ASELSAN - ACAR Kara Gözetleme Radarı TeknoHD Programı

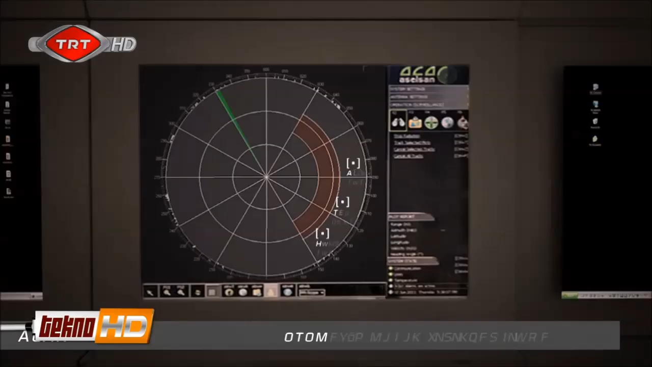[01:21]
nesil olarak 60 tane hedefe aynı anda takip edebiliyor.
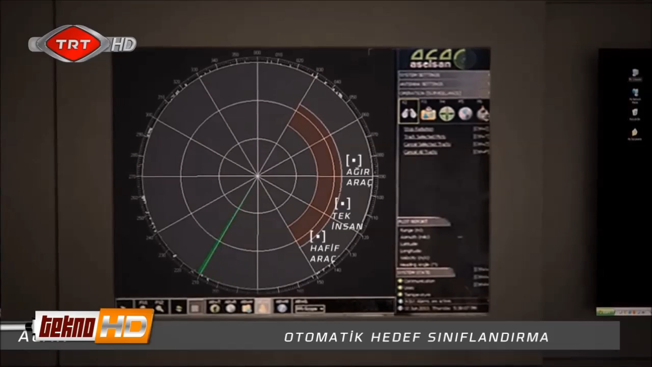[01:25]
Bu da bize bir hedefe kitlenmek zorunda değilsiniz. Birini takip ederken aynı anda diğerlerini de takip ediyorsunuz.